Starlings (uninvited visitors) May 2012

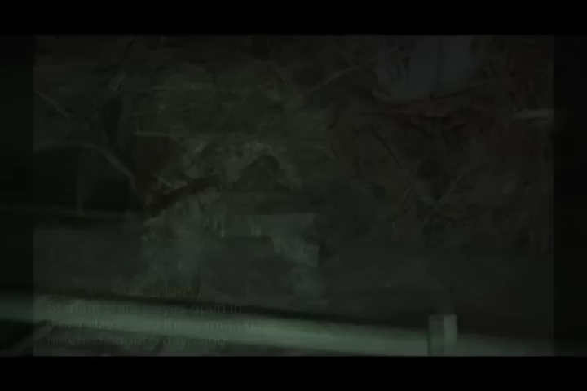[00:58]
In that dark corner were newly hatched starling chicks.
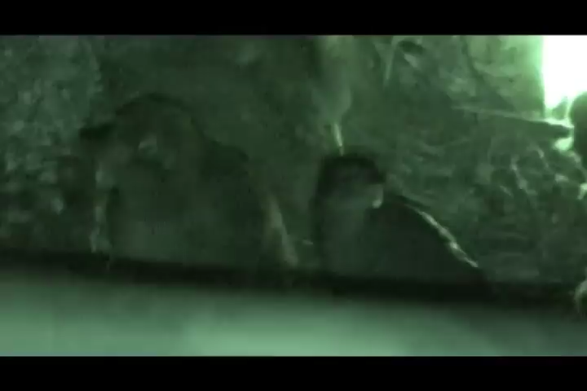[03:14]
I couldn't get as much footage as I wanted. But the chicks now seemed ready to forage for themselves in the outside world.